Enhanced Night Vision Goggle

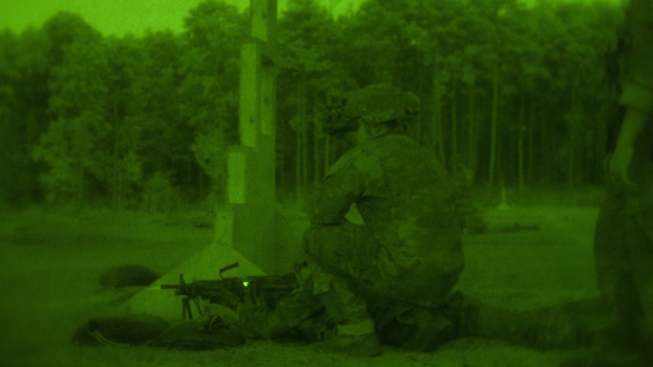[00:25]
perception is way better and then you have the thermal capabilities too which are really it really helps acquiring targets and